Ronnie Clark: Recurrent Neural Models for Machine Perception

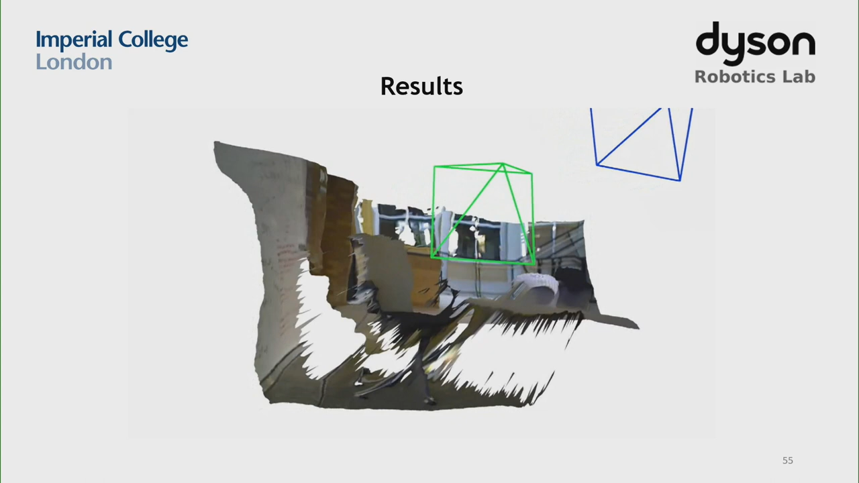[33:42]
And then another example of a couch scene. So you can see it gets the structure and the edges of the couch and the bins on the side